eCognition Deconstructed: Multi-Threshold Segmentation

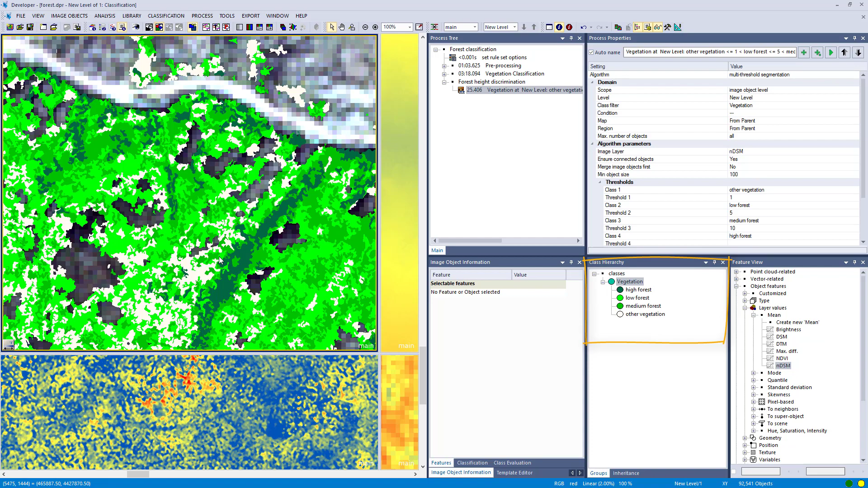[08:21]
are discriminated into these height classes and that's just one line of code and you've classified the forested areas into four different classes so i think that's very cool and we also set minimal object size i guess to 100
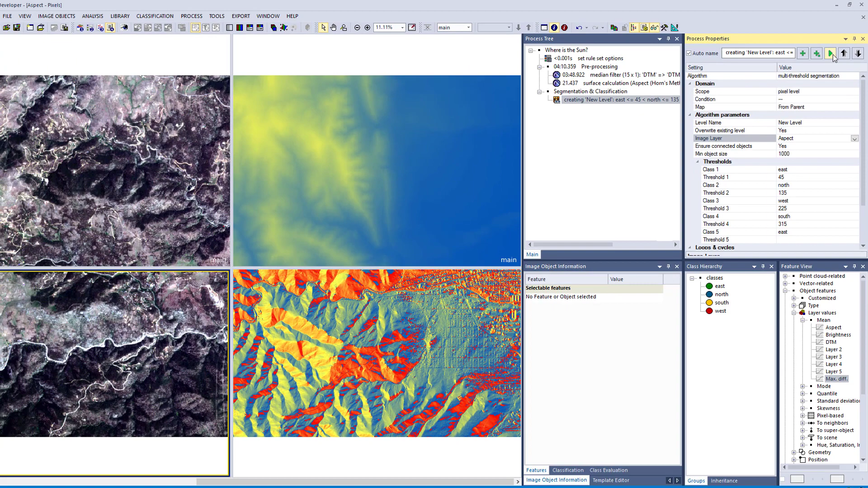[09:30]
right four directions so let's execute that one and then you have this
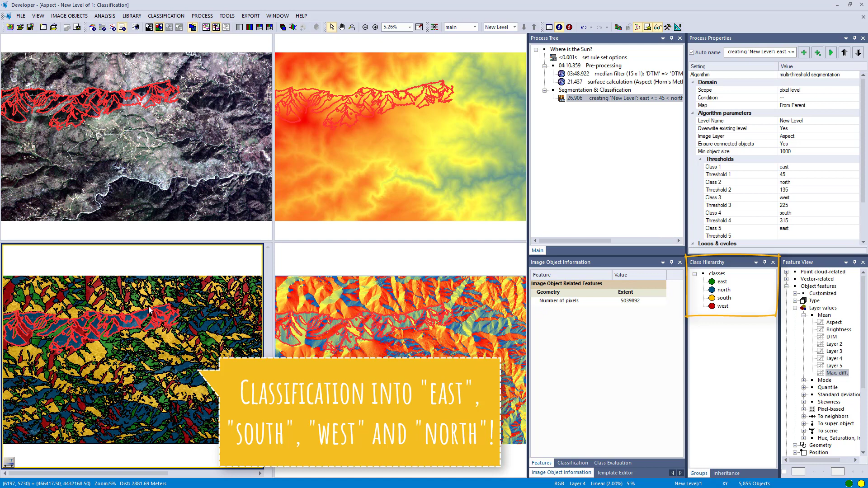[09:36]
classification or in my case looks like that so we've classified the aspect that we've calculated in the recognition into these four classes now you instantly see where the areas are that are facing south and that